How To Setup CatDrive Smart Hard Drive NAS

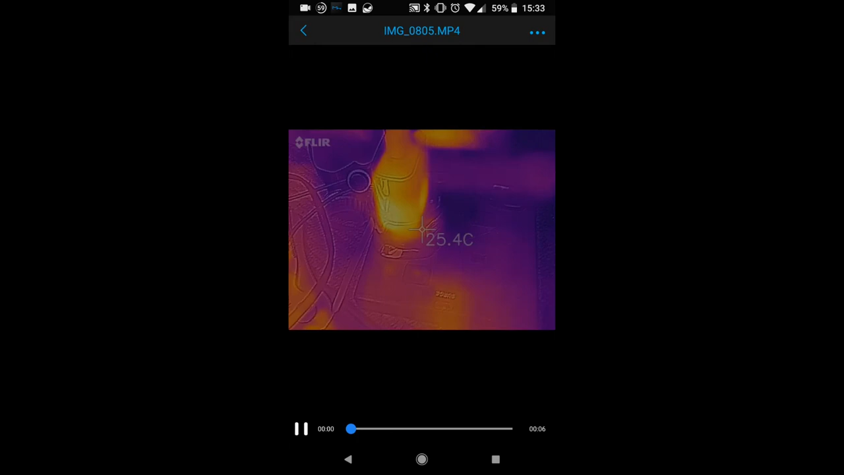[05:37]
On screen: spot 25.4°C
So it was able to add a different video in, so this is the actual thermal video of the power supply which I took earlier that day, so I'm just going to show you through the app itself.
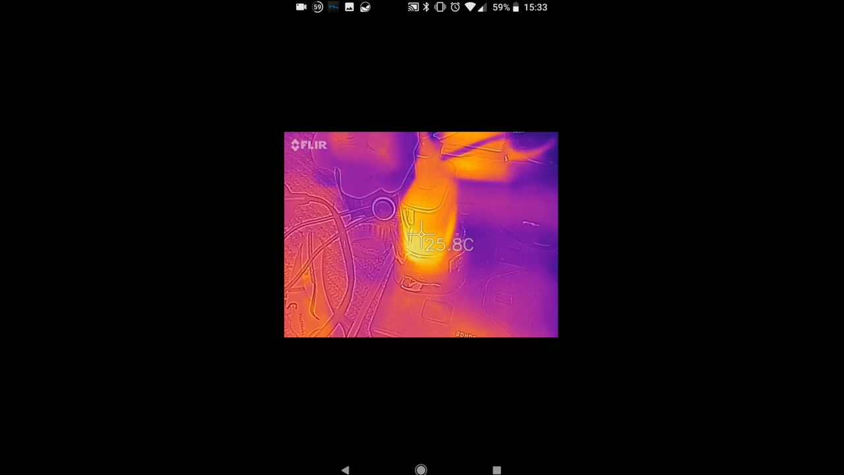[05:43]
It shows that the power supply doesn't get very warm, so that's a very good thing. The rest of the device doesn't really get warm either, there's a couple of heat patches where the hard drive lives,
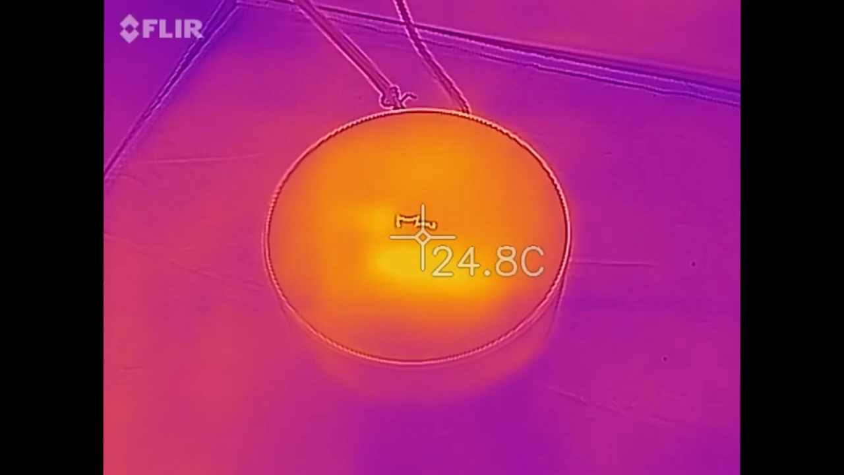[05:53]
On screen: spot 24.8°C
but nothing too crazy, so you'll have no problem storing this wherever you want to store it. This is shown over a 10 minute period this video, I've just sped it up quite a lot.
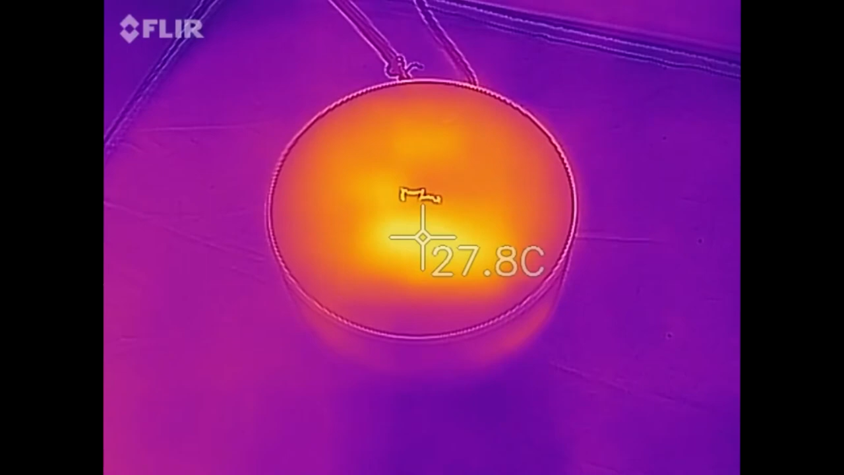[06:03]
On screen: spot 27.8°C
But again it really doesn't get very warm, and in terms of power consumption the power is very, very good, so we max out about 7 watts I think,